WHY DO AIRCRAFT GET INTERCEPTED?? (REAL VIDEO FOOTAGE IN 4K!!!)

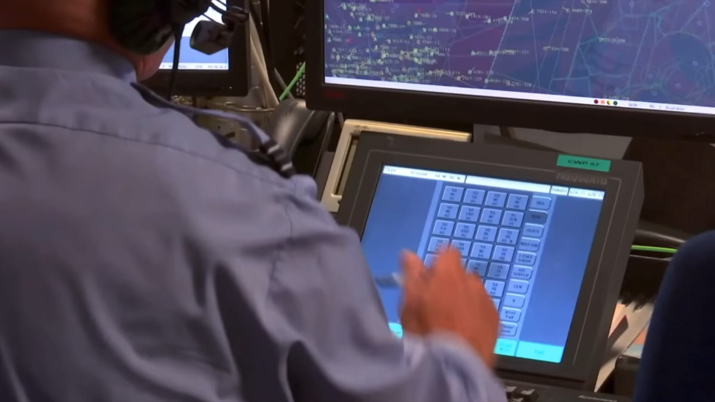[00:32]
I have a track of interest in the system for you. Zulu Zulu 001. He's east coast heading northwest right now at 35,000 feet.
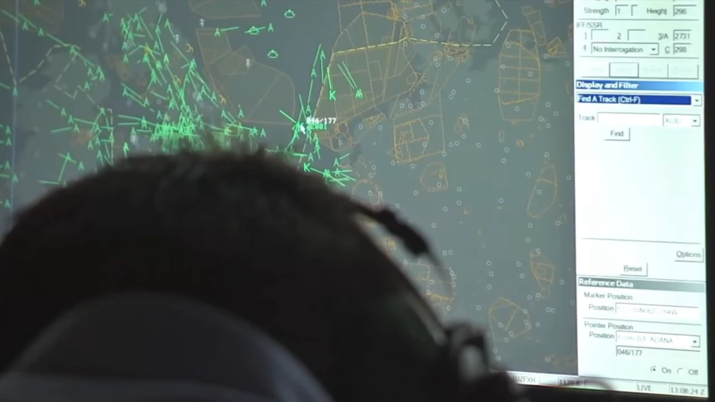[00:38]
Yeah, I can see it on your radar. Roger, that's understood.